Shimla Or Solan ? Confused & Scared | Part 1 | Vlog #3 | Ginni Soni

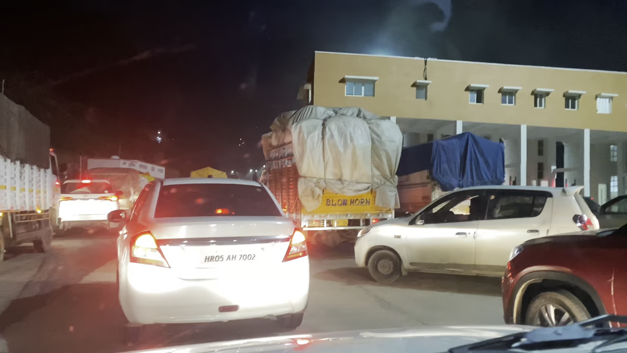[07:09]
देख लो इधर, इधर से गाड़ी कहाँ से लेके आएंगे ये भाई साहब, मुझे समझ में नहीं आती, इतना ट्रैफिक है यहाँ पे टोल प्लाजा पे एंड ये लोग हॉर्न बीप कर रहे हैं, मुझे समझ में नहीं आती कि उड़ा के ले जाएंगे गाड़ी को।